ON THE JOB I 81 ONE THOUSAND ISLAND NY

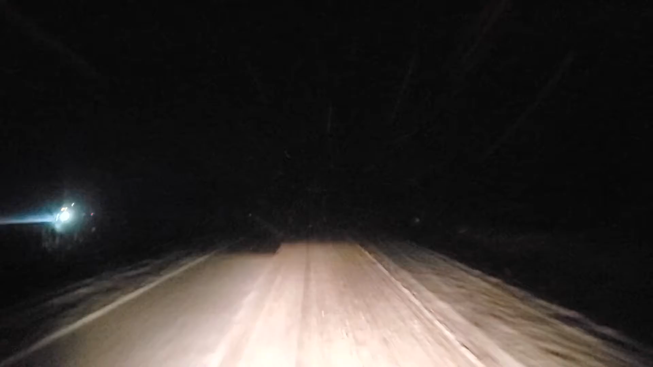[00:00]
now check this out that is the difference in between high beam and low beam snow fog inclement weather low beam you want the light to be shining right in front of you that way your peripheral vision can pick up the distance